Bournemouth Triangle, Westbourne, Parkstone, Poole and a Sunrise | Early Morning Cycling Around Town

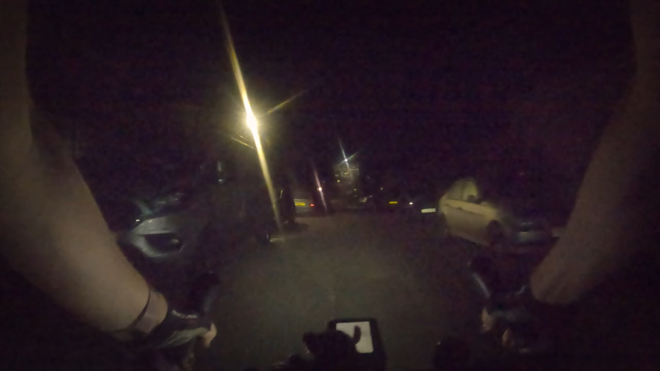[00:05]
We're out again. It's another morning ride. There's a bit of a nip in the air.
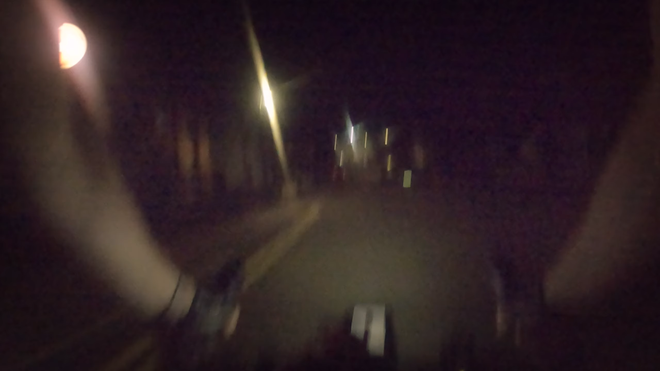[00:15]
Definitely feels more autumnal. But we've got clear skies, so we're hoping we're going to see a sunrise. Here's Winton. Everything's still asleep.
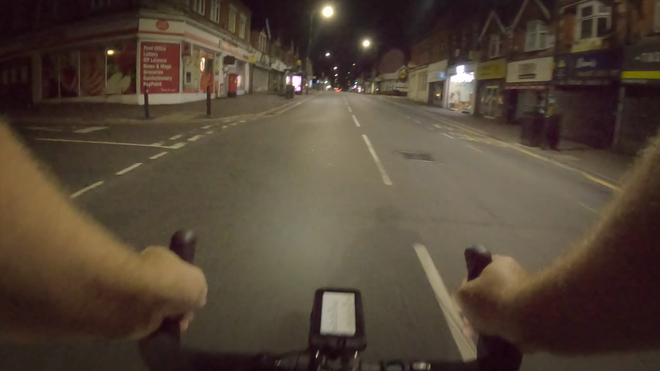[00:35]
Not even any delivery lorries yet. Yeah, that's fine by me. I'd rather they are in front than had to overtake us. Well, this is Winton Banks, but no banks anymore. Used to be banks on all four corners, pretty much. Another bank over here was Barclays.
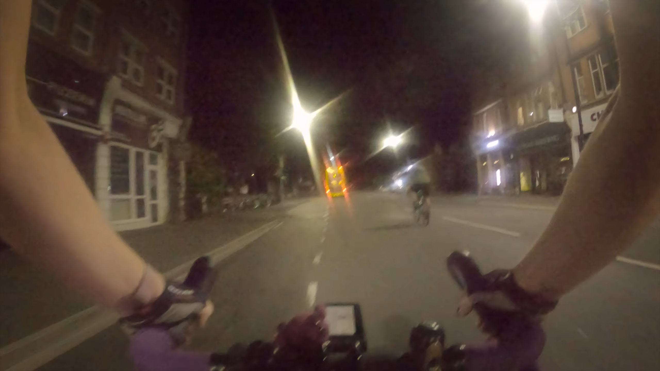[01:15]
Bellagio's. A nice Italian. Been there a few times. In the past, though.
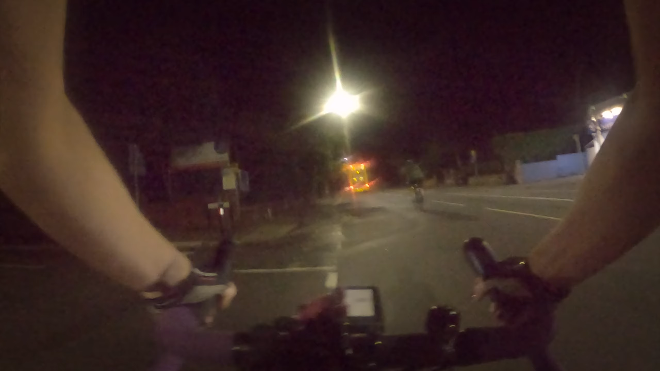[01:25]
With everything that's gone on probably over 18 months ago. Wow, didn't time go fast.
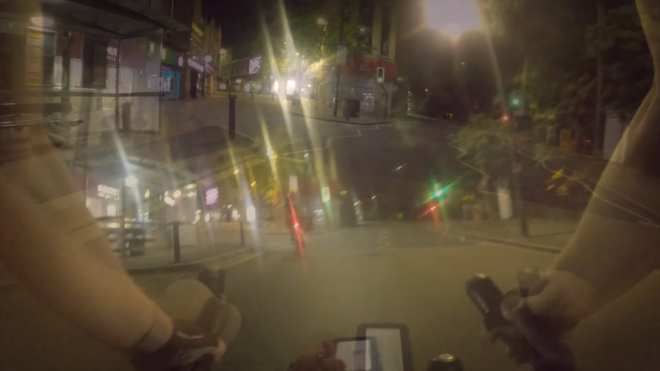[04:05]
It's definitely warm here, influenced by the sea.
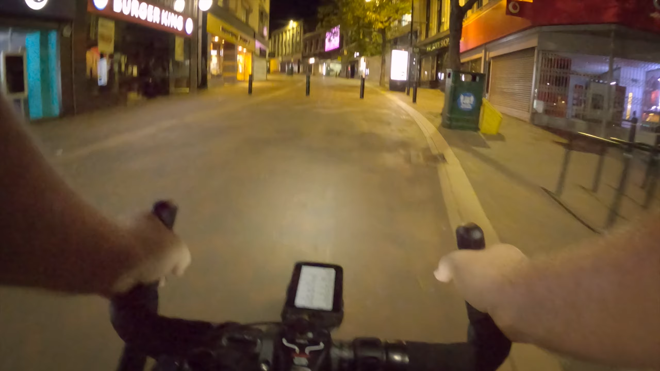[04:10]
Anyway, this is sort of commercial hill, if you like.
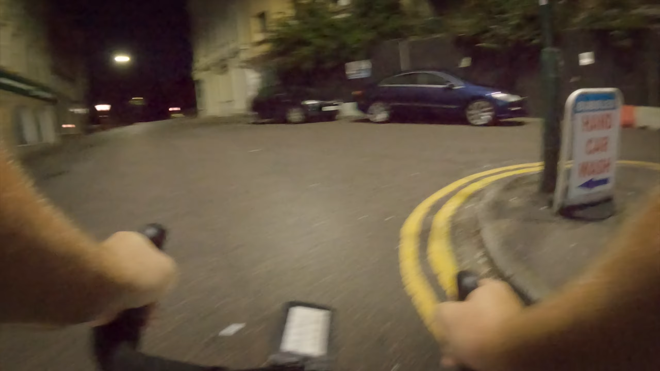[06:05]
And you can see why it's called the triangle.